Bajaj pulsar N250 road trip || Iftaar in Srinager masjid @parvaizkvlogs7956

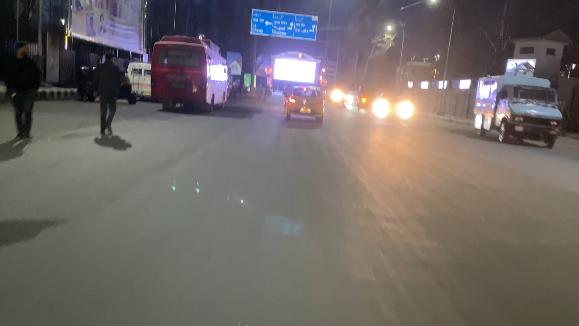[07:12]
रूम पे जाके खाना वगैरह जो हम खा लेंगे, एक बार शाम के नज़ारे देखो आप श्रीनगर स्मार्ट सिटी के।